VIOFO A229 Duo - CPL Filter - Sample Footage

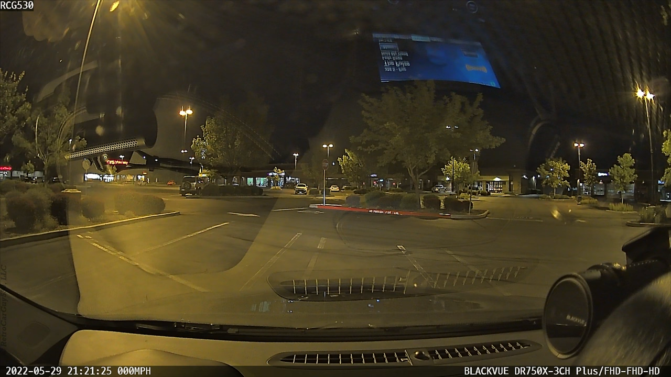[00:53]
since it does reduce the amount of light that enters the dash camera and can reduce the brightness or video quality recorded at night.